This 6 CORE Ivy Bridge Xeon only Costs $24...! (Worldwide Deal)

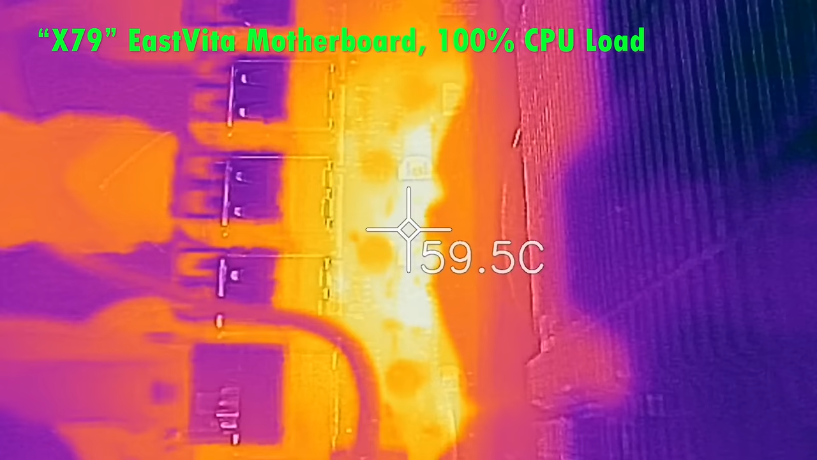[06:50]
On screen: spot 59.5°C
we saw it going up to a maximum of 60 degrees with the thermo-imaging camera. So there it is with this combo.
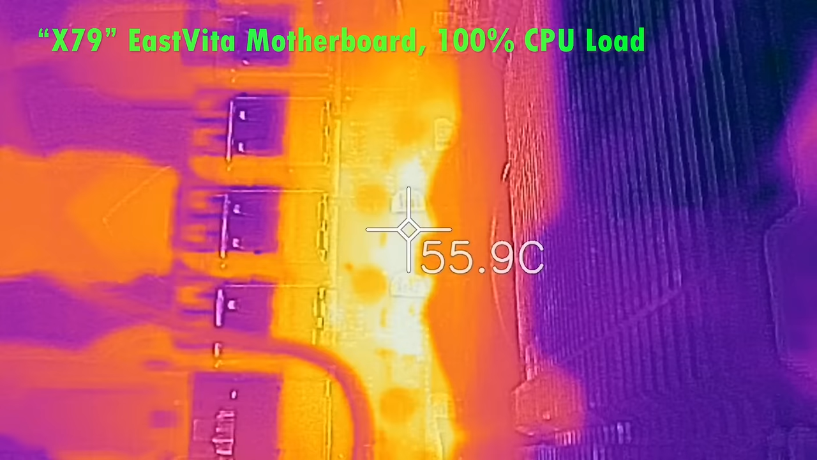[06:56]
On screen: spot 55.9°C
I think it's phenomenal value for money, considering we're getting the whole kit here for 121 USD, which is really cheap.